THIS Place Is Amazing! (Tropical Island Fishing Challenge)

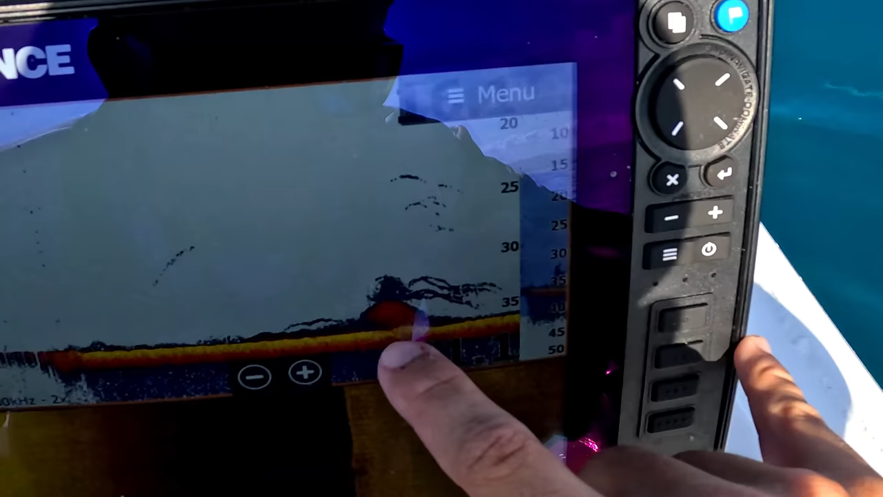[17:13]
And we've just come over the top of this mark here and you can see a
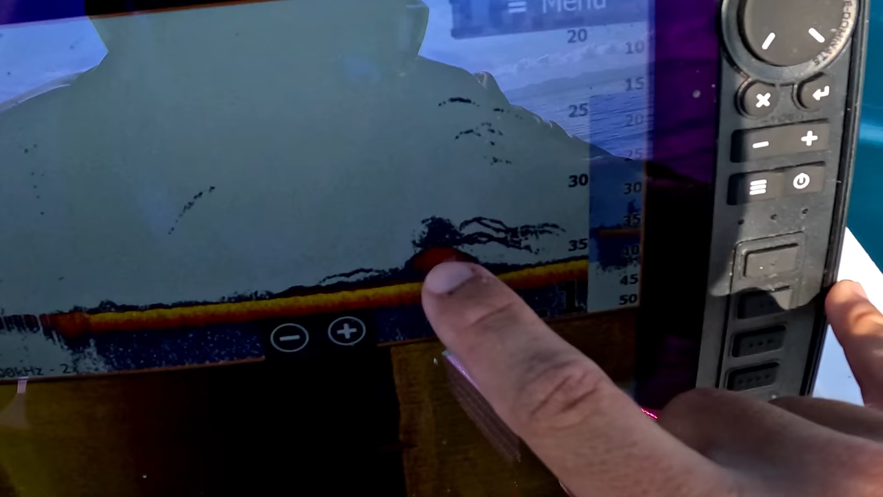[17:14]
stack of bait on the top there and then a stack of fish on the front side.
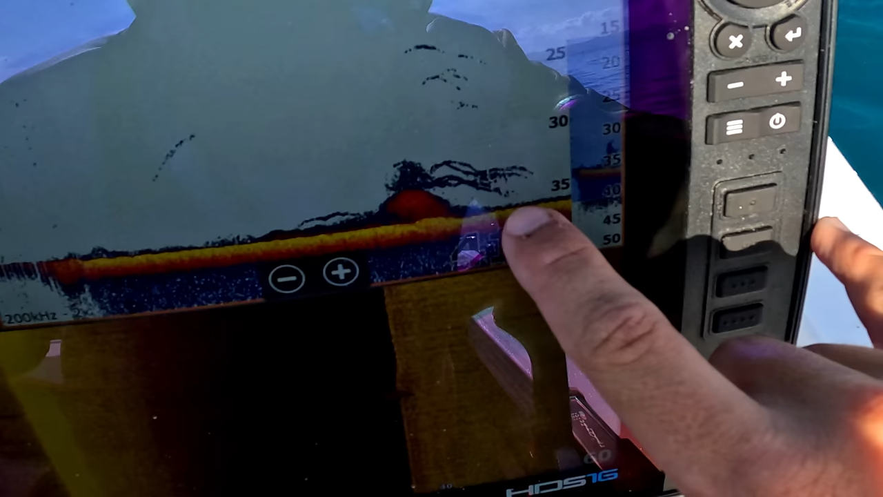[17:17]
Yeah, so we're gonna try set up a drift.